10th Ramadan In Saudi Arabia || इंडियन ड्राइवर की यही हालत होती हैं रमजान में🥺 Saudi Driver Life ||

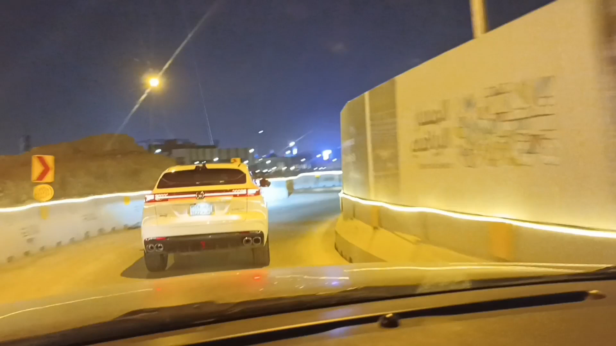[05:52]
अच्छा, हमने एक व्लॉग बनाया था, आपसे बताया था कि इस साइड में जो है LCD, मतलब वो जो दिखाया था आपको, देख सकते हो दोस्तों।
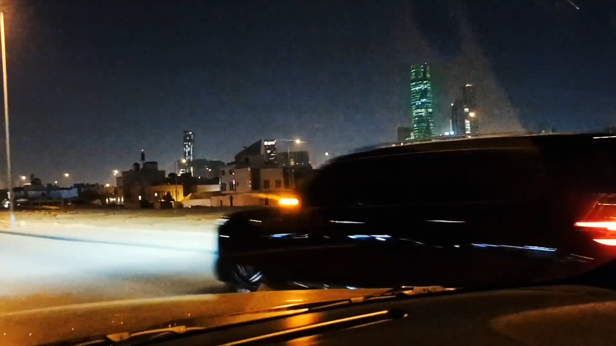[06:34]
गाइस ये है अब्दुल्ला सिटी, समझ लो इसी की वजह से रियाद में इतनी ट्रैफिक होती है।